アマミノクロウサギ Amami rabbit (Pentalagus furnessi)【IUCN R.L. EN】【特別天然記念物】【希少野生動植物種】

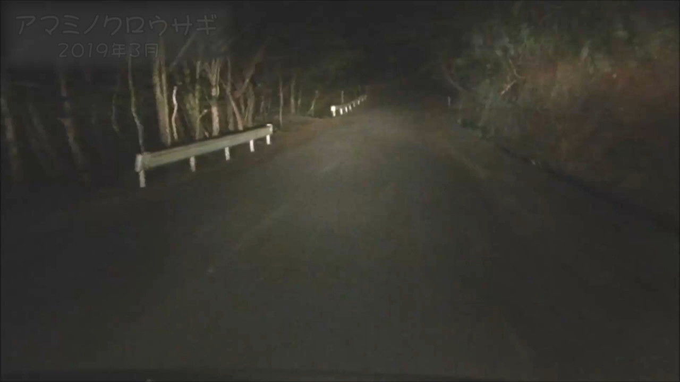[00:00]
うさうさうさでか っ。 ちょ っとゆっくり近づくか。 あ、多分あれ登れないって言って詰まるやつよ。よく詰まるねん。ウォンバットみたいな動き。左行っちゃうかな。あー、あっちの登れる方に行っちゃうか な。閉まるのか。 面白い動きやな。
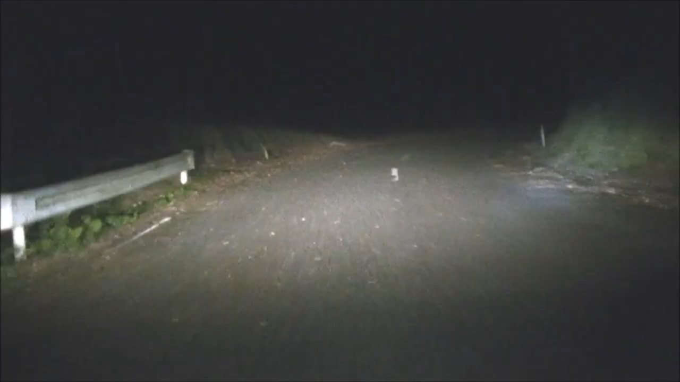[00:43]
はい、じゃあ左左左。 うわ、ほんといっぱいおるなこれ。 ちょっとどうしよう、 どうしよう かな。あ、横断する、 横断する木。 ああ、 やっぱダメか。